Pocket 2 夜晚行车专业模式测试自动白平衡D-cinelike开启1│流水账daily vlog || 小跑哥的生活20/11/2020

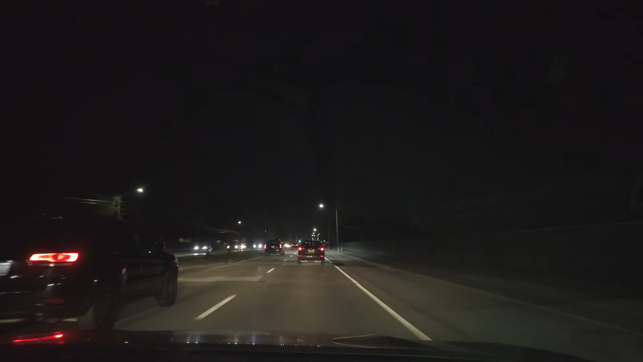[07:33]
都是很正常的颜色包括路灯路灯也是白色的是吧这是很正常的颜色这和我眼睛能看见的颜色是一样的刚刚开始第一波那个绿色的真是绿的有点夸张